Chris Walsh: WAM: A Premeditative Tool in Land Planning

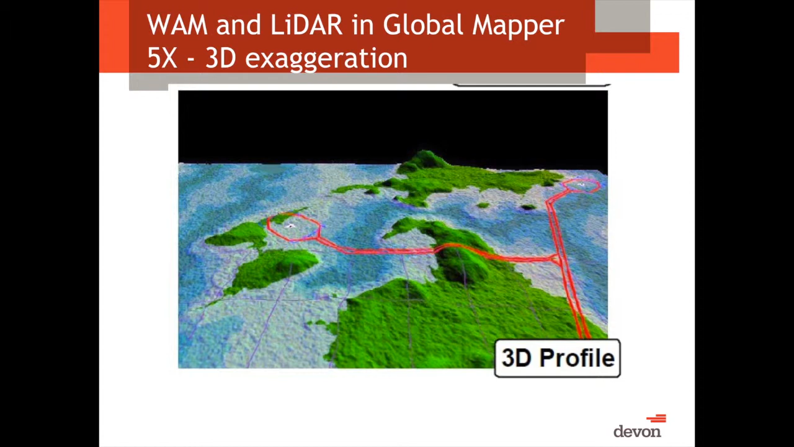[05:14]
If those of you who aren't familiar with it, it's an excellent tool for quickly planning in using your LiDAR data and layering in the wet area mapping layer. Very effective. This is an example of some route planning. This is a road corridor where we're going to parallel with a pipeline. And after assessing the road corridor, it was an existing road built in 1980, pretty much built on the high ground that slopes either way. But up in the top here corner, you can see where we added a culvert based on the wet area mapping data.
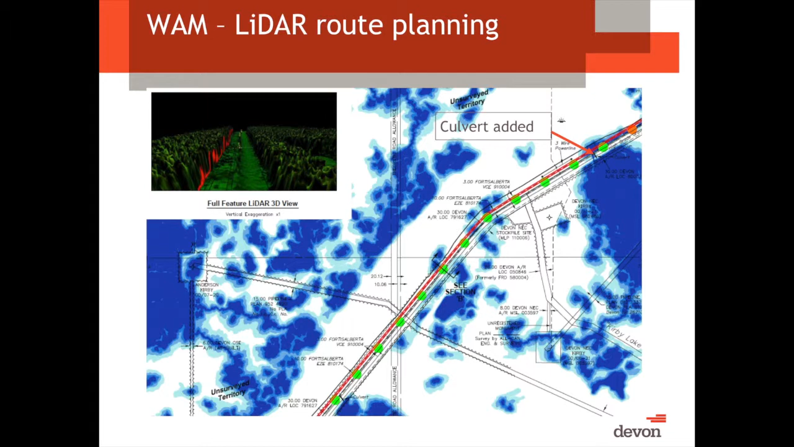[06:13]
And again, up in the top left hand is a full-feature LiDAR snap out of Global Mapper. So, like all the other slides that show the existing hydrology, this is our jackfish and pike mineral lands.